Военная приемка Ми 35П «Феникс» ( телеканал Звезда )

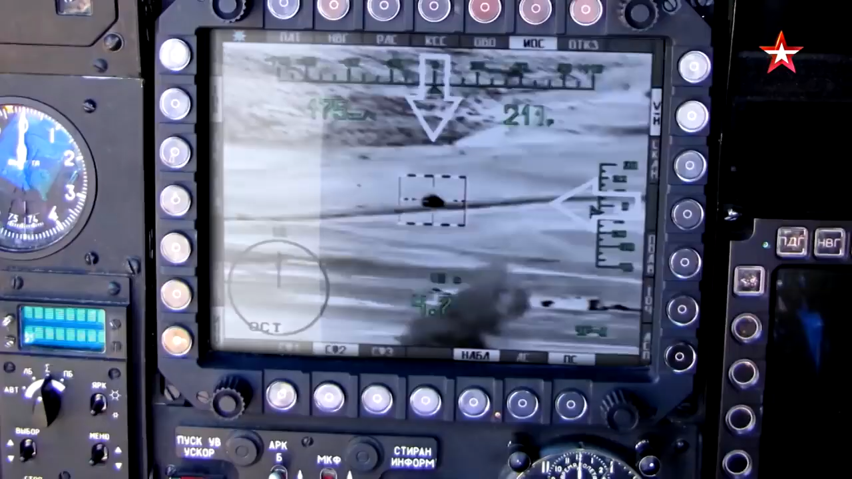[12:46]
применяемое без снижения точности И днем, и ночью На различных высотах На любых скоростях А также свесение Так вот,
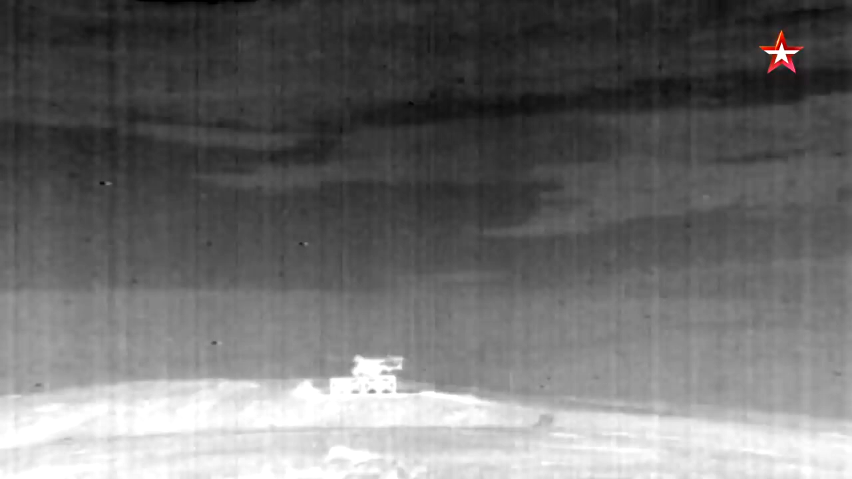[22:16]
как по нему открывают огонь Из переносного зенитного ракетного комплекса Ракета летит к цели И вдруг,
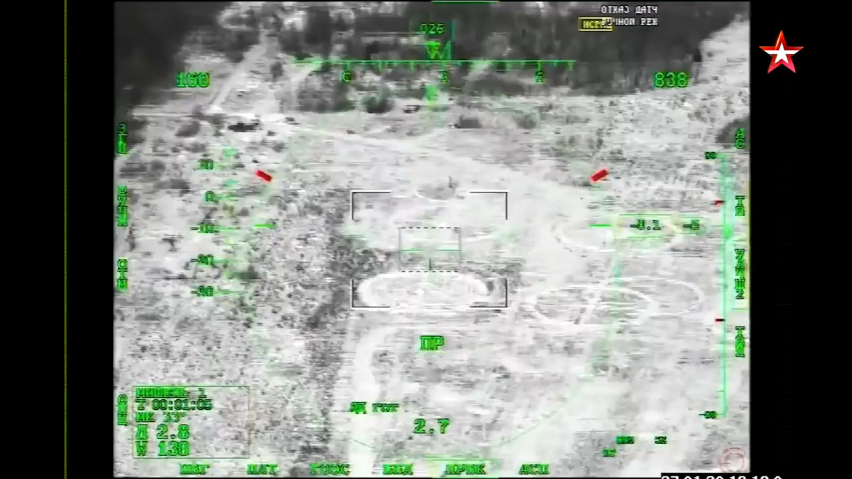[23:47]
Цель – вот эти круги на Земле Которые прекрасно видны на мониторе